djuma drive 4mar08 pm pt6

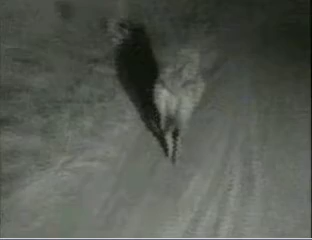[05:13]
Okay, and just to be a bit more specific, this is a spotted hyena.
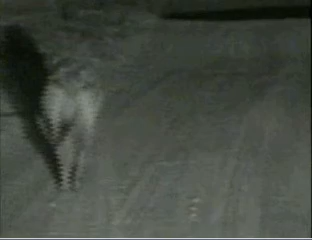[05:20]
You of course also get the brown hyena in this area, which we don't see, I'd say almost never. Very rare to see them in the Kruger area. You see them in other parts of South Africa more. Kalahari, for instance.
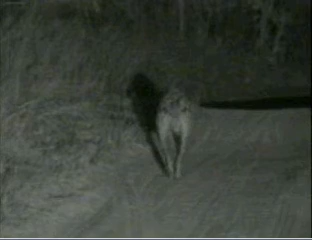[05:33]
Vilansburg, up in the mountainous area in the Drakensberg, you see brown hyenas more.
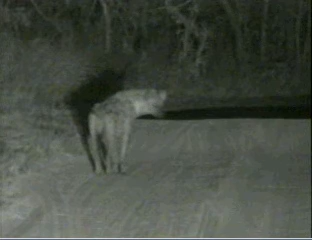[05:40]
And then, of course, in sort of northern eastern or the northern parts of East Africa and North Africa, you get the striped hyena as well. But by far the most common and prevalent species across most of Africa is the spotted hyena, the species we're looking at now. What she's doing. I'm guessing it's a she just from the size. Hyenas, it's almost impossible to distinguish male and female from each other once they, well actually from young until they're adults as well.